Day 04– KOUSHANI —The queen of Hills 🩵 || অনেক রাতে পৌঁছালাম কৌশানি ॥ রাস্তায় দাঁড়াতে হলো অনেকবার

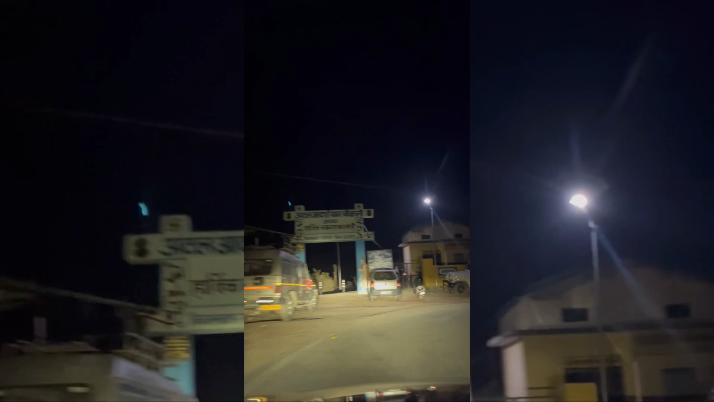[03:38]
হয়েছিলো আমাদেরকে আর এখনও বেশ রাত হয়ে গেছে আর তাও আমরা এখনও হোটেলে ঢুকতে পারিনি
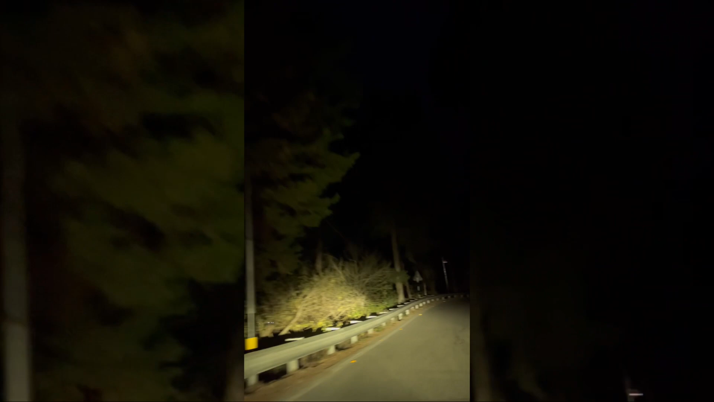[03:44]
অন্ধকারে পাহাড়ি রাস্তাটাই কিন্তু একটা অন্যরকম পরিবেশ লাগে দেখো শহরে যেরকম
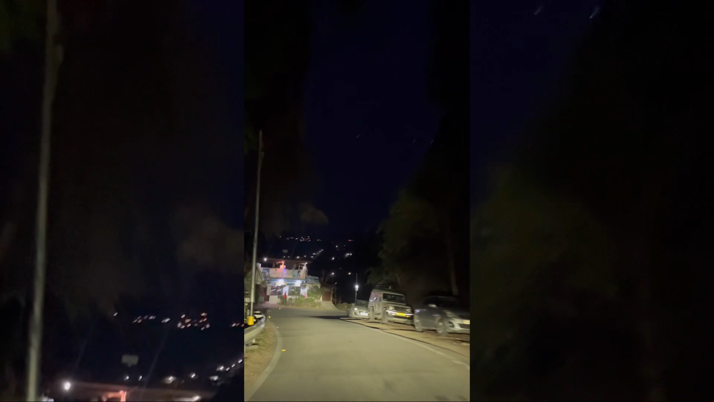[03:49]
অন্ধকারে চারদিকে লাইট থাকে তো তার মধ্যে থেকে গাড়ি চালানো আর পাহাড়ি রাস্তা
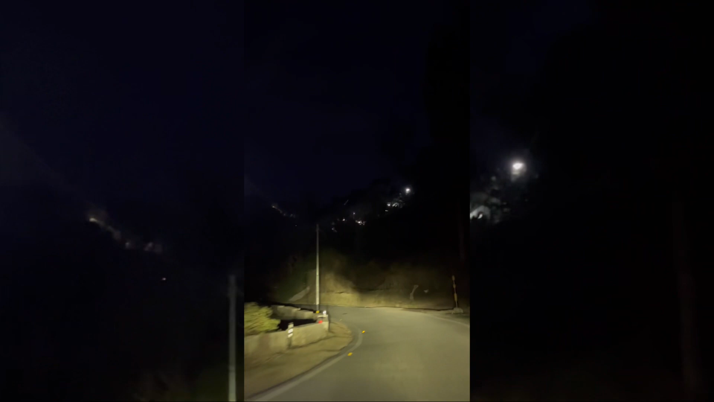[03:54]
এরকম অন্ধকারে ঘুটঘুটে অন্ধকারে শুধুমাত্র গাড়ির সামনের হেডলাইটের ভরসায় পুরো গাড়ি চালানো কিন্তু একটা প্রচুর রিস্কের ব্যাপার